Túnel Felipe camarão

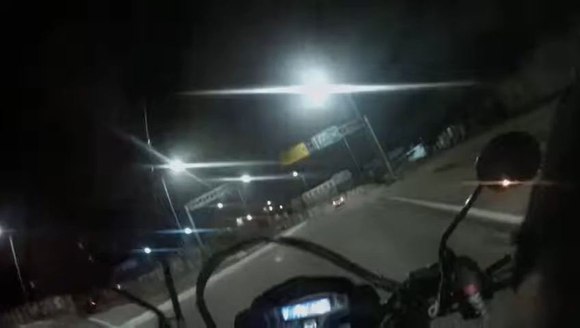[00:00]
O famoso túnel do Jordão Olha, Felipe Camarão, olha a cama pra água Se soubessem, não ia nem vindo pra cá, olha a água Esse túnel não melhora nunca